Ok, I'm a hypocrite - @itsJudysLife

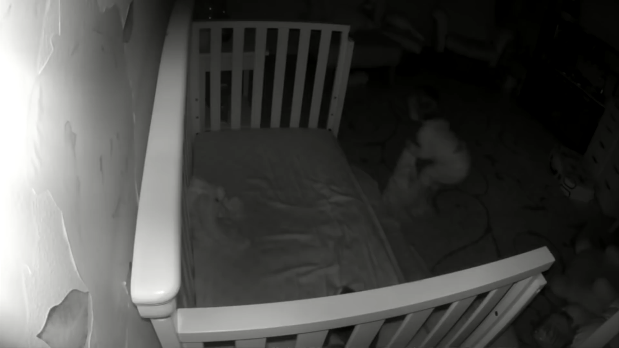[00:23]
She's at her door knocking while standing. And she's not crying, she's just like, sad.
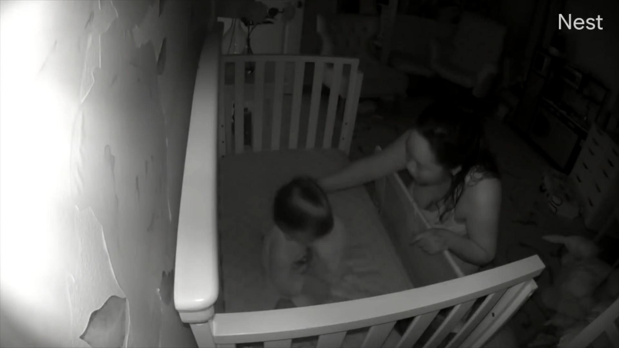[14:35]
It was like game changer because this evening right when I put her down, of course she got out of her crib and she went straight to the doors crying and like banging on the door. I'm like, oh my gosh, please. but it didn't last long at all. I think like within 30 seconds she came back walking to her crib and she laid down and she fell asleep. So it's been over an hour now and she's still sleeping.